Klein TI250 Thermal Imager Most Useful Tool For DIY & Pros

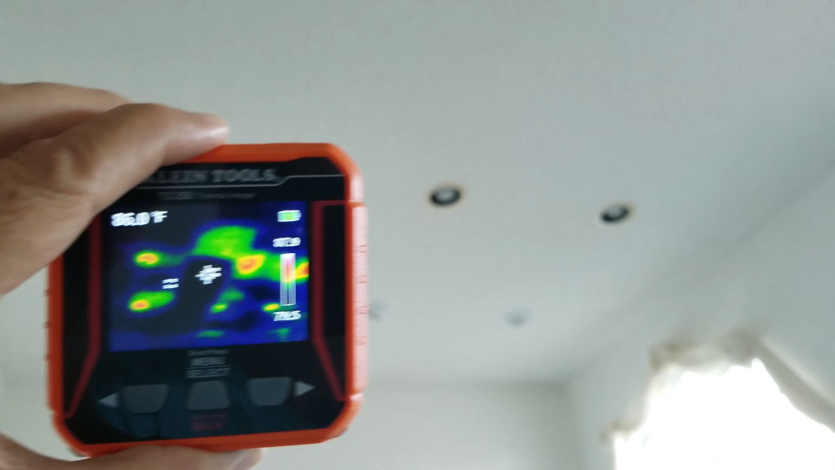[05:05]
now but yet those are the hot spots
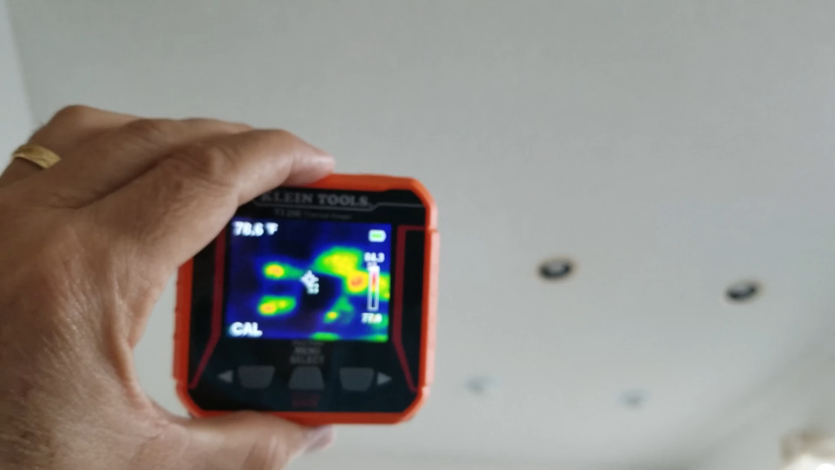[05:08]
so when the builders put these pot lights in I don't think anybody realized back in the early 90s that these
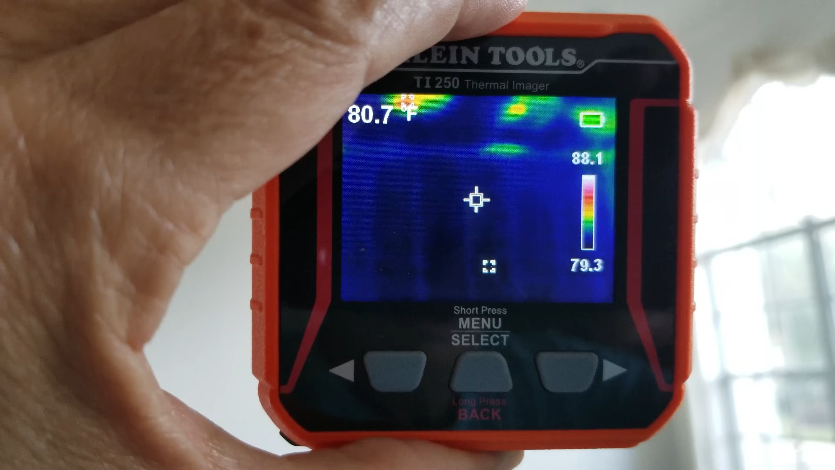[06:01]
On screen: spot 80.7°F
you can see the outline of the studs on the wall now that's an exterior wall they're not really studs there those are furring strips and so the furring strips there you can see they get a little bit warmer because you know you're only talking about an inch space in there between the drywall and the concrete block
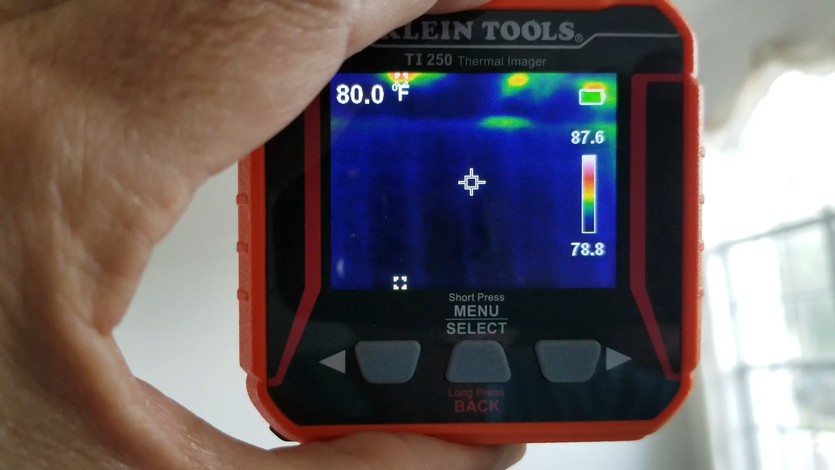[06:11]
On screen: spot 80.0°F
and there's probably very little if any insulation sometimes they'll blow in some little bit of insulation in there newer newer construction homes
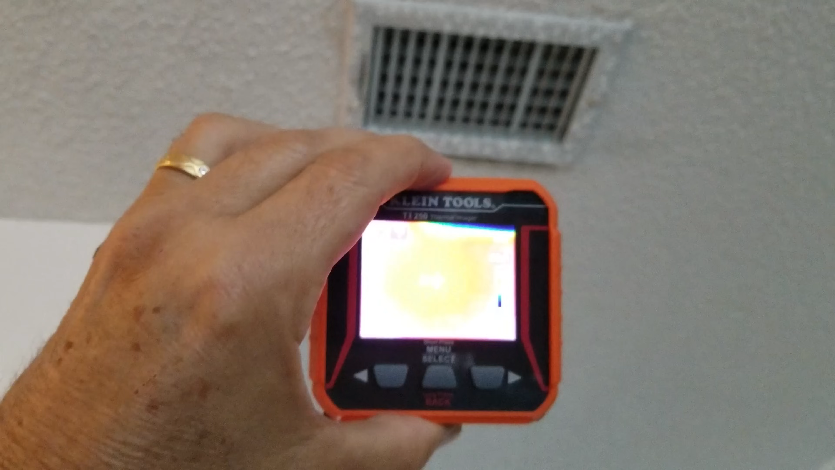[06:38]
as you image it you can see there's the cold spot in the middle there and it's
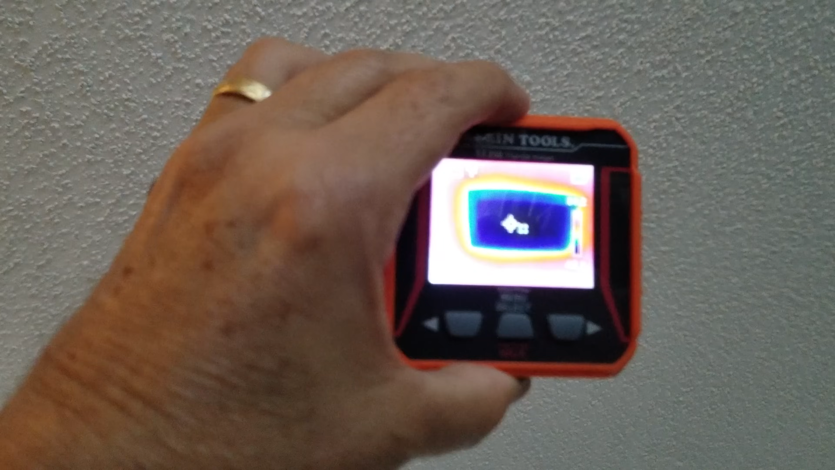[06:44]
showing that it's coming out 47 degrees so you can see it's coming out about 47
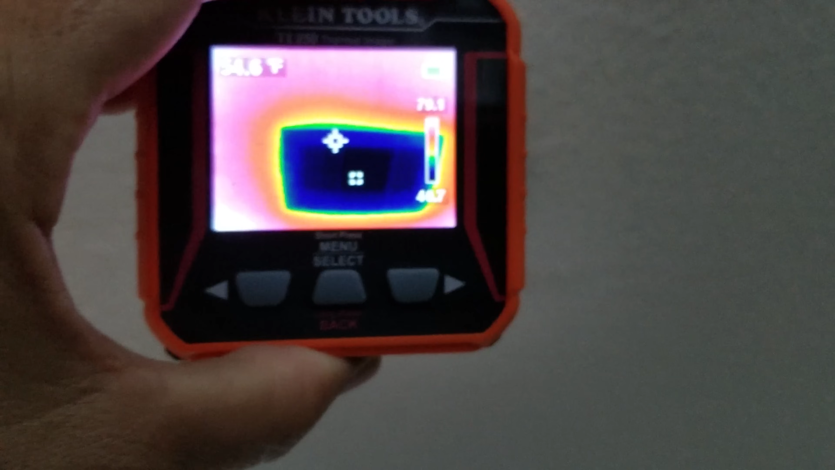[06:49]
46 degrees now sometimes you'll have a little holes in the drywall
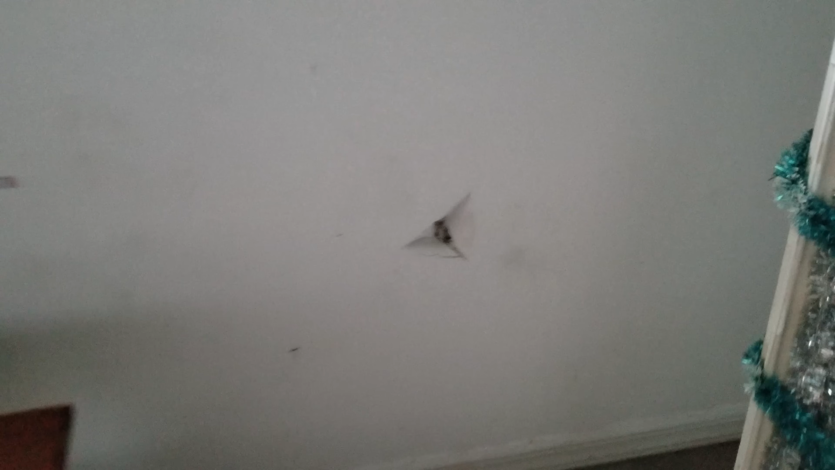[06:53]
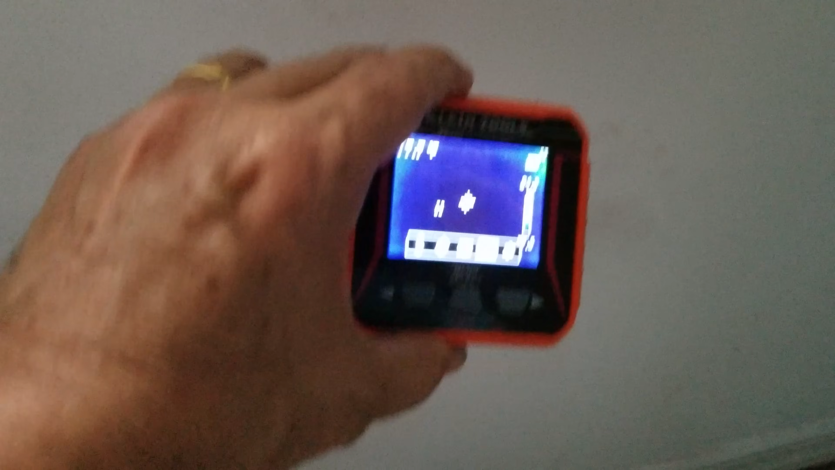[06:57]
like if something pokes through so let's go ahead and see what that looks like there see right in the middle there you can see that hot spot on the wall there
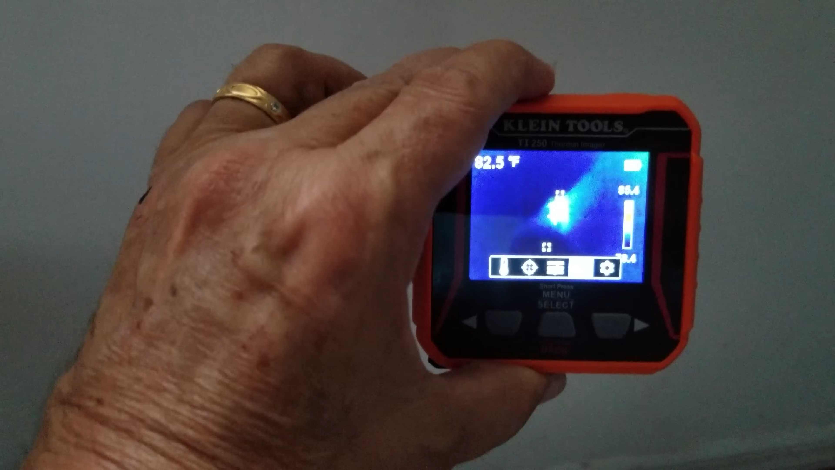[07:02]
On screen: spot 82.5°F
on the temperature looks like about 84 degrees
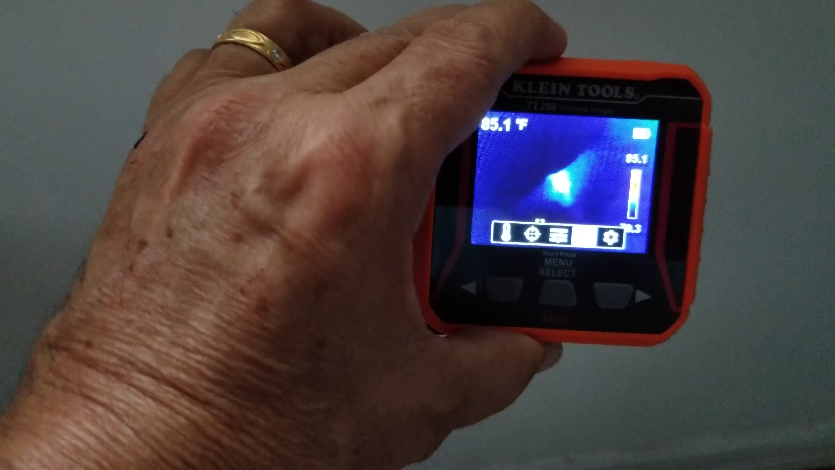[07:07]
at the peak but it's a little hard to tell
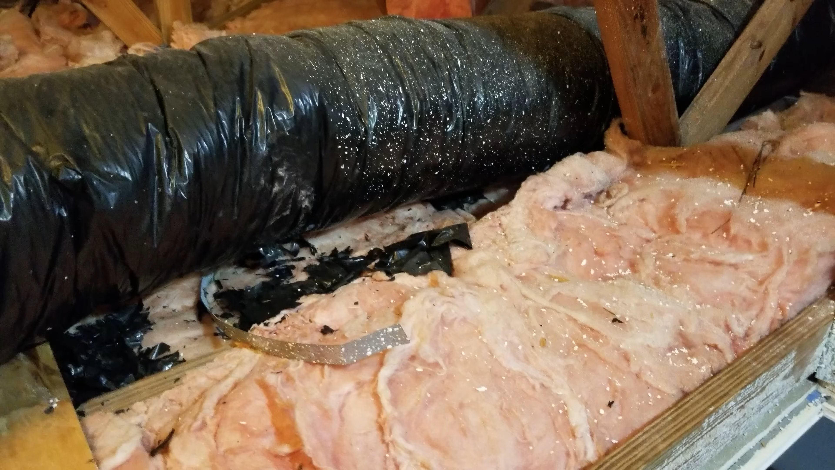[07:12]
okay so now watch this let's take a look here
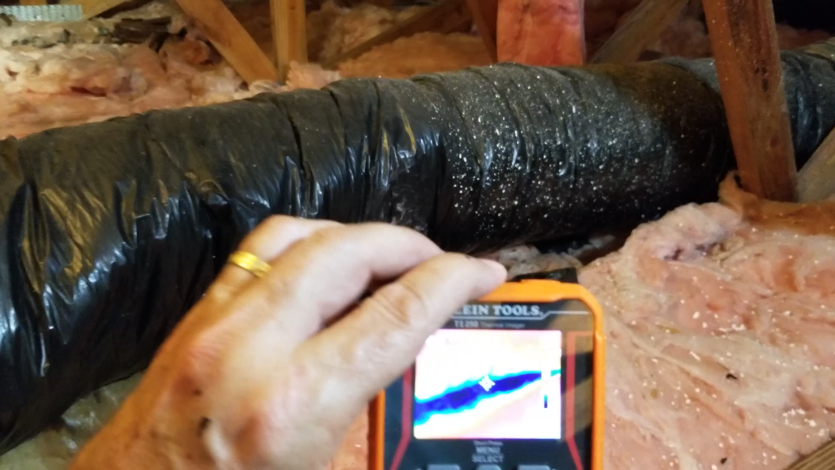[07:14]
with the decline thermal imager at the bottom of this flexible
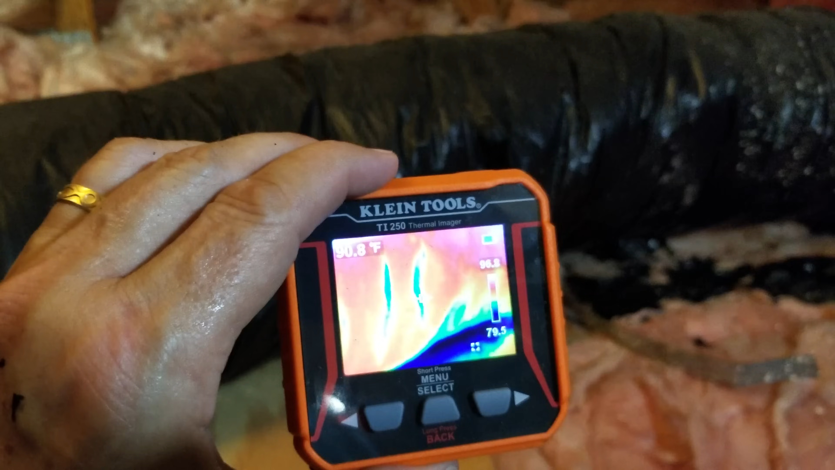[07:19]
On screen: spot 90.8°F
ducting here so you can see at the bottom there see where it's all that dark blue there that's
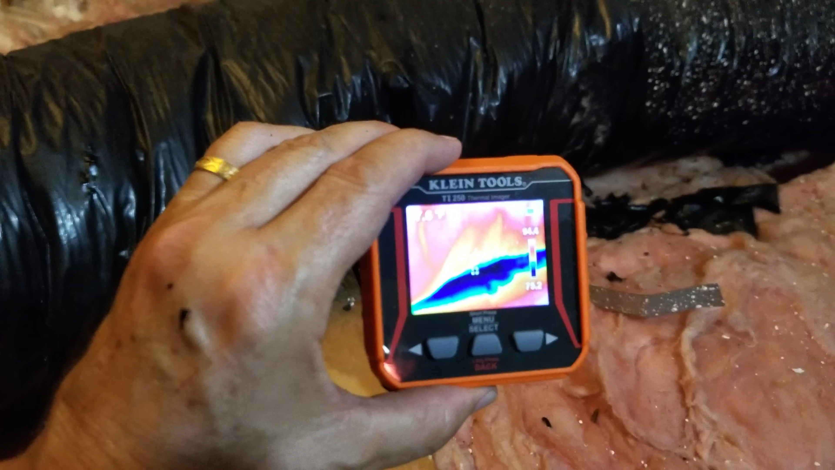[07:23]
where it's super cold compared to everything else around it see so right now it's showing it about 74 degrees compared to what
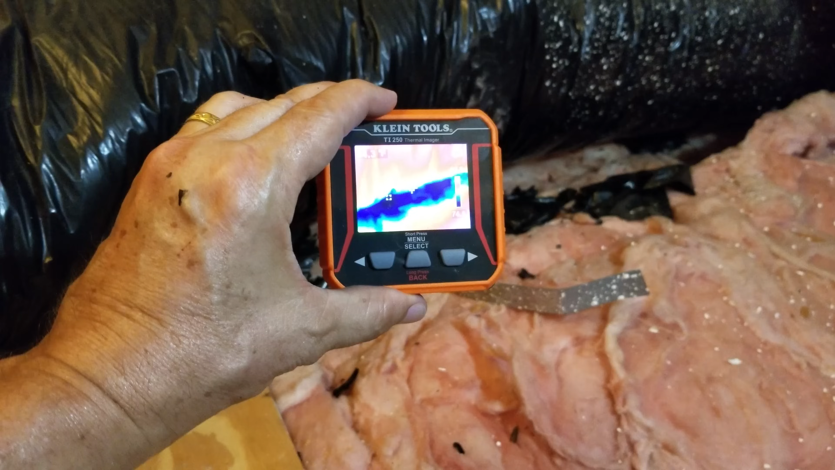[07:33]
it's saying is around 94 degrees in this section of it here 97
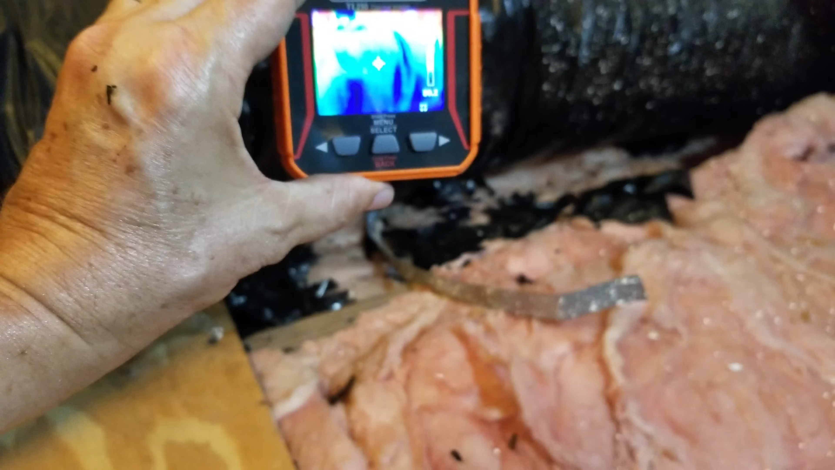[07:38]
top but you can definitely see the cold section along the bottom there okay so now as we check out the thermal imaging on the duct right where it meets the boot there see yeah it's nice and red right there where the insulation is that's the way it's supposed to be you shouldn't see any blue color at the bottom there you might see a little bit leaking up on the actual duct here but it for the most part it's looking pretty good and warm
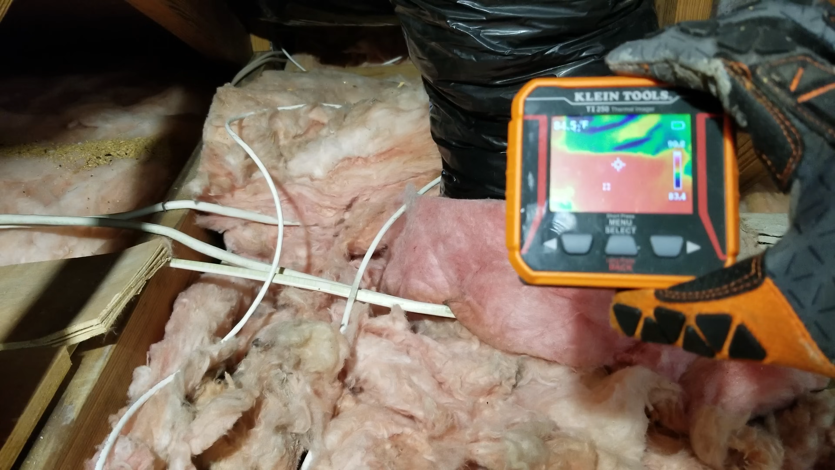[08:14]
which it should because we are in a warm space but anytime we aim it down at the bottom we shouldn't see any cold colors down there
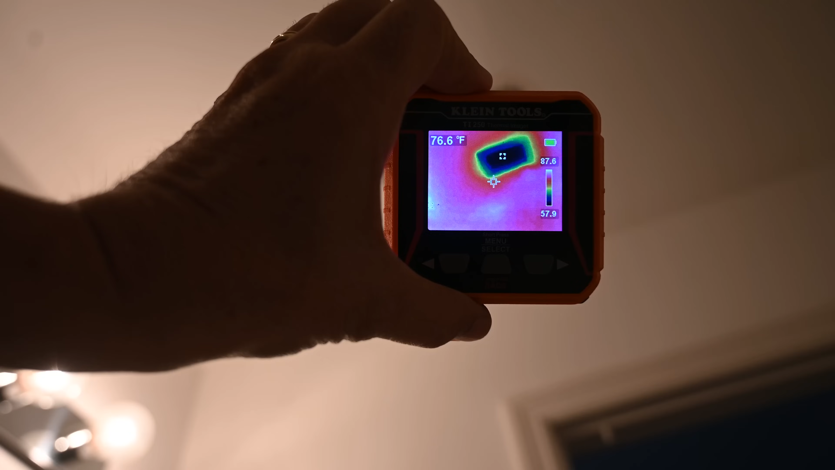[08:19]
On screen: spot 76.6°F
now you can see that it's showing the ceiling up around it's around 87